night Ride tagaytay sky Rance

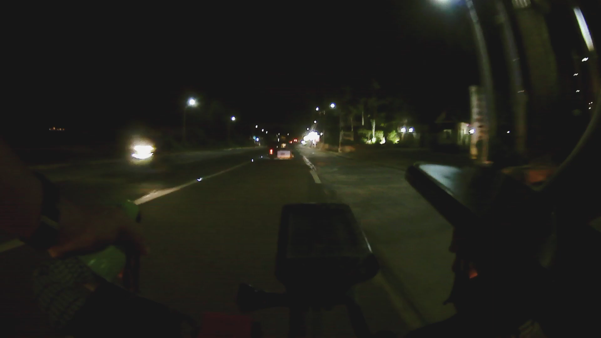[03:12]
Walang tayo makakasabay doon mga tol So patilim doon Walang ilaw So medyo bundok yung dadahanan So delikado So mga tol